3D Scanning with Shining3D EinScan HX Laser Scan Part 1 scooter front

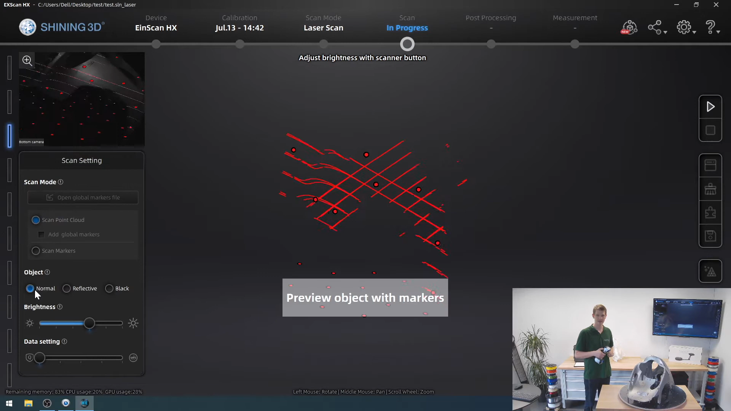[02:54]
So once again, I just press the start button on the back.
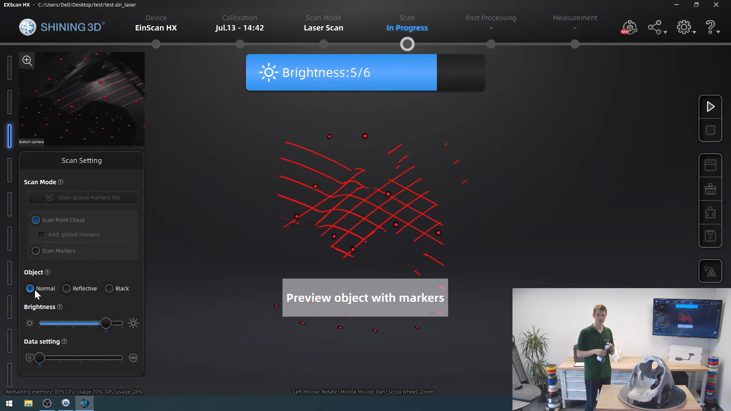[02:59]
The brightness setting for the lasers only has six steps, and it's far less important than with the regular LED light. Then I'm going to press the start button on the back once more, to go from the preview into the actual model scan.
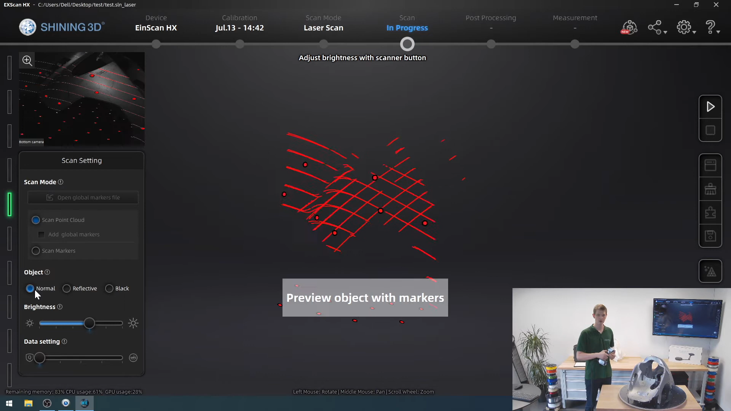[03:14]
I'm going to go right into scanning the point cloud.
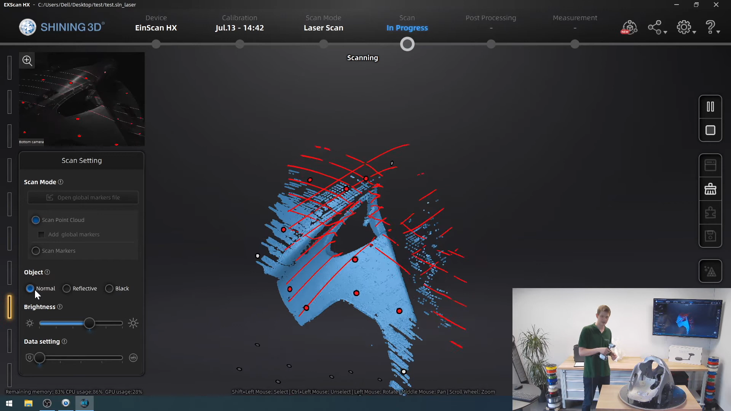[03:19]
If you have very large models, or very complex models that you need an extremely high accuracy for,
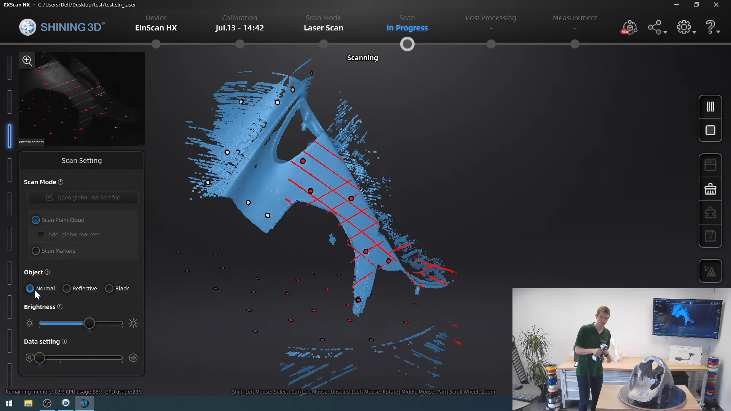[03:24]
I recommend first just scanning the markers, and only markers,
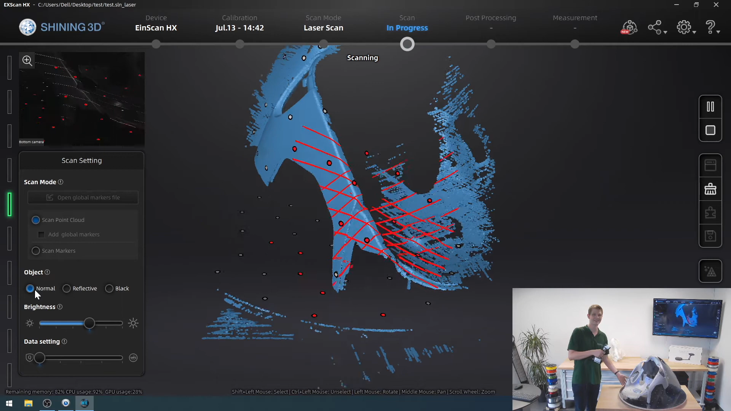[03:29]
and then generating the point cloud in a next step. So I'm going to try and pick everything up here.
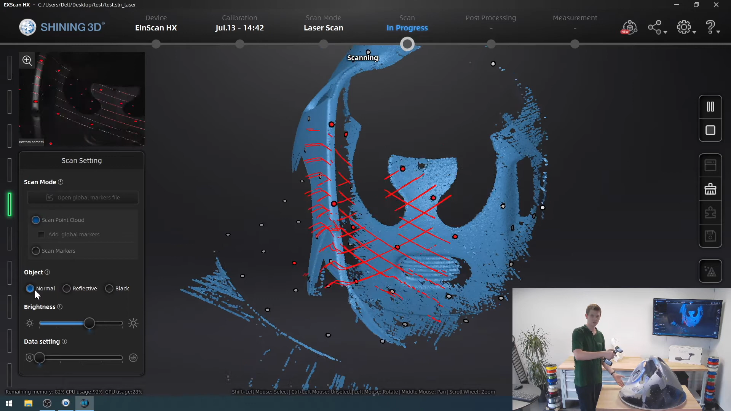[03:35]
Actually, you know what I'm going to do, is I'm going to stop this real quick,
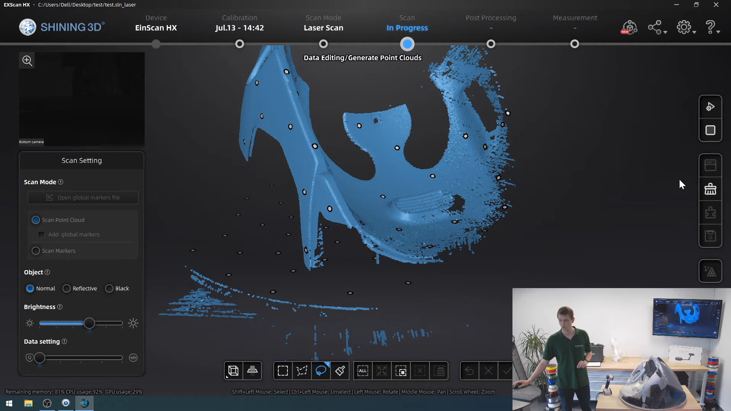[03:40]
remove my scanned data so far, and start a stopwatch in the corner.
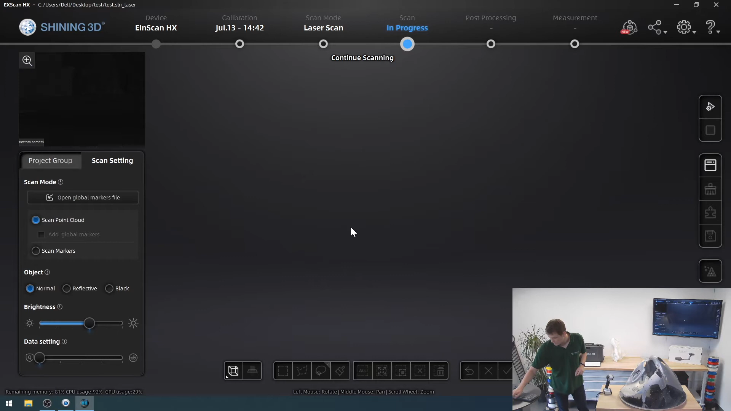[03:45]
So I'm going to press this button, that should have done it. Yes, okay.
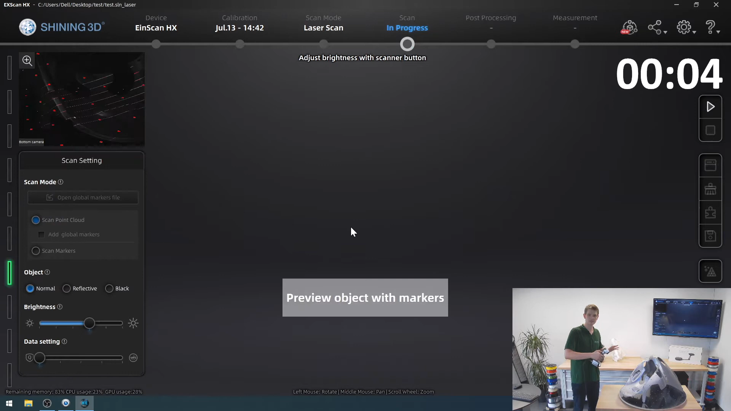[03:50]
And we're going to see how quickly I can actually produce a result that I am mostly satisfied with.
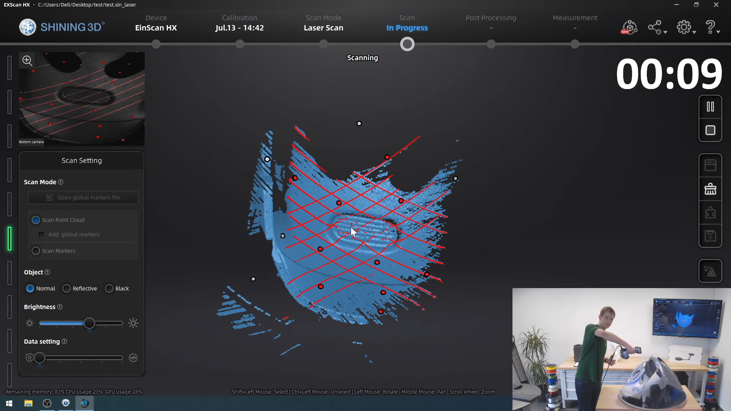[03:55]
Right here, I want this little front grille from all the sides, all the ridges.
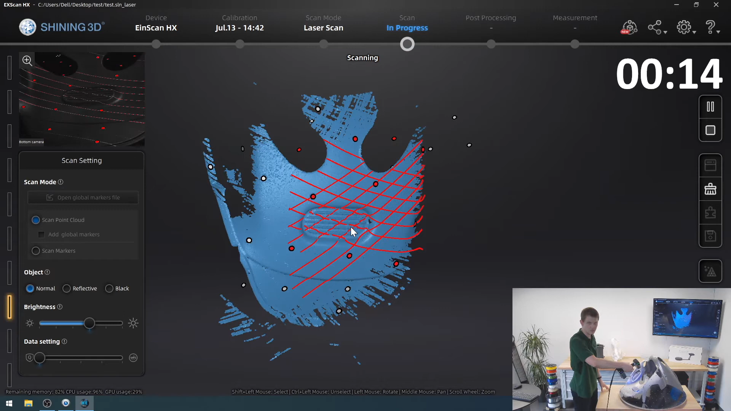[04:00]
So I really want to pick all of that up. And I want this back plate.
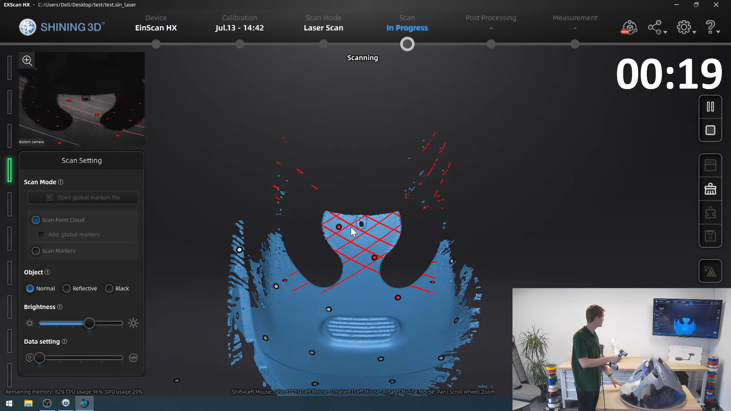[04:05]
There we go, that looks good. Got the side panel.
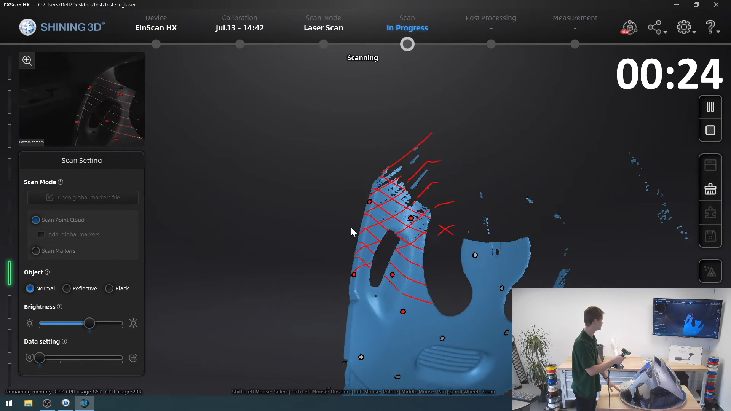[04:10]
Okay.
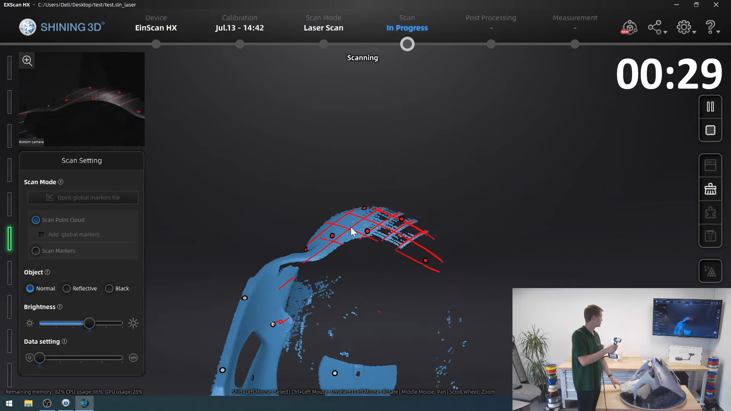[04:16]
And you can see the experience is quite painless, quite fast.
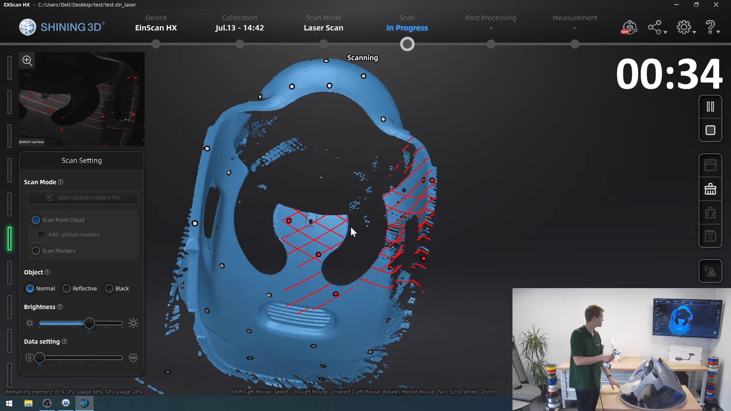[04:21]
The scanner really doesn't weigh a whole lot either, I think it's about 700 grams or so.
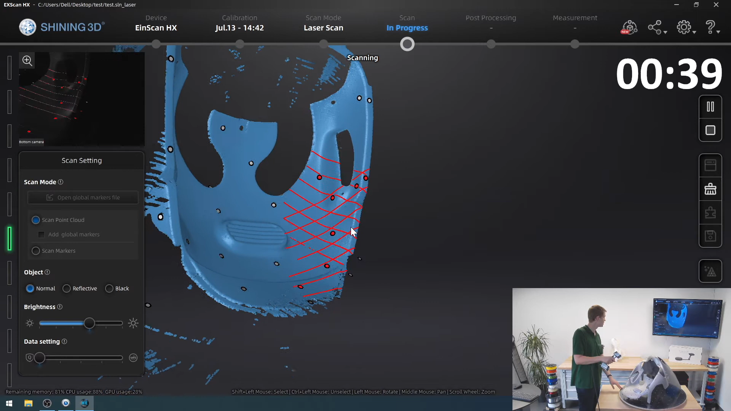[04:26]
So it's no problem if I had to use this for a more extended amount of time.
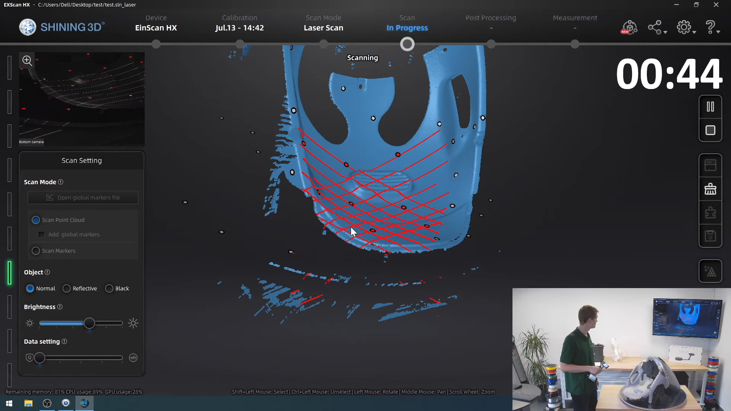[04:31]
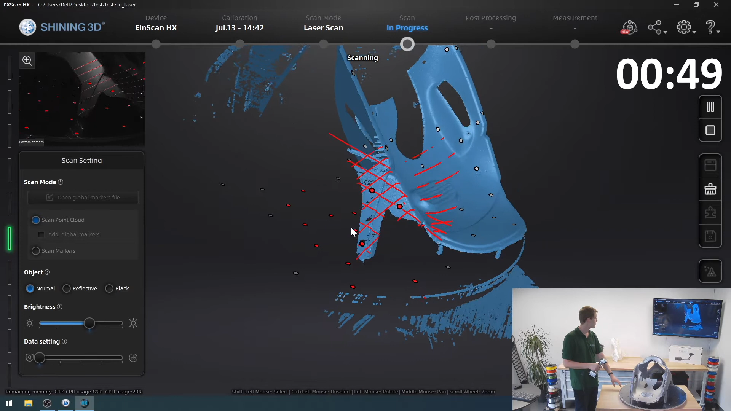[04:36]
And if you notice this scanning not being as smooth, constantly getting stuck or something,
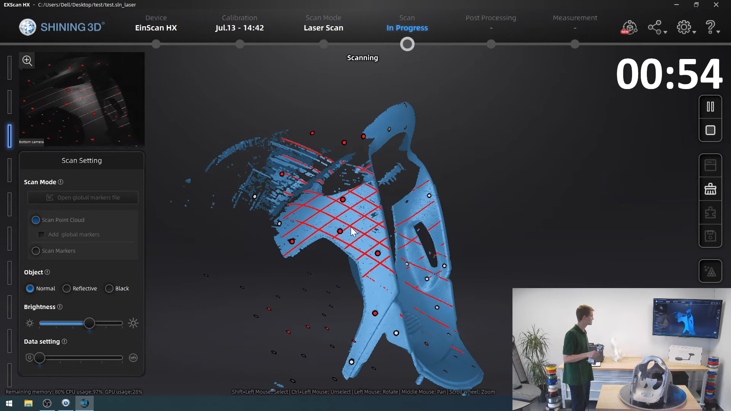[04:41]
then you probably have not applied enough markers to your model. It is one of the biggest learning curves that I have found with blue light laser scanning,
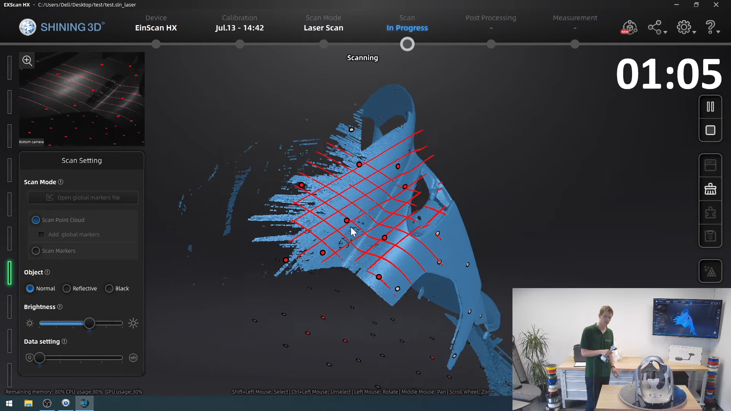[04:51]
is where to place the markers and at what distances and how many, to yield the best results while not compromising your scan speed. And they aren't that expensive that you really need to conserve them that much.
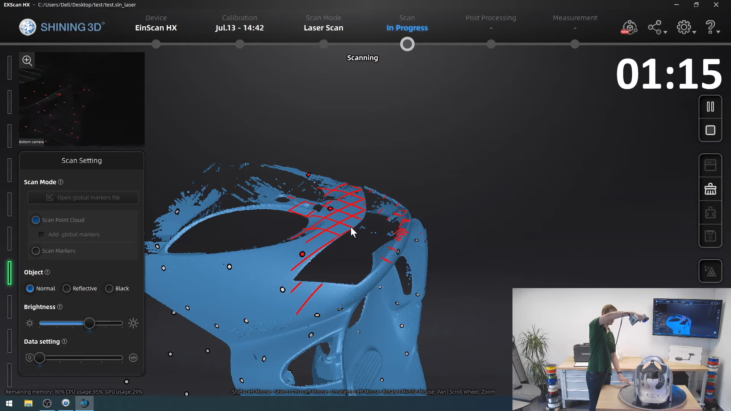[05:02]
So now I'm just going to rotate my little table here, pick up the other side, before I move to the top.
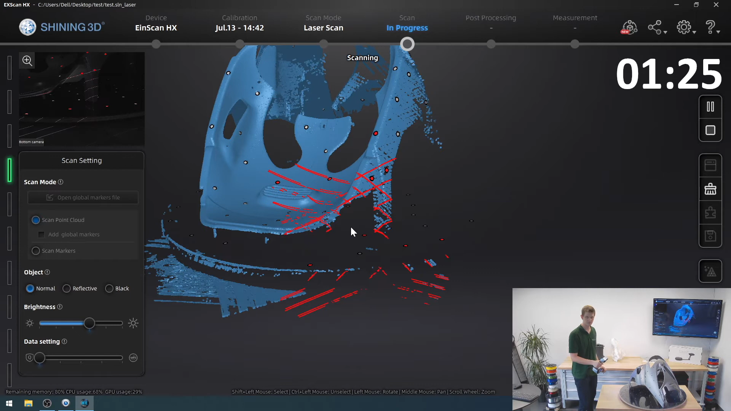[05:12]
So I'm going to pick all this up. That looks good. Move around to the side.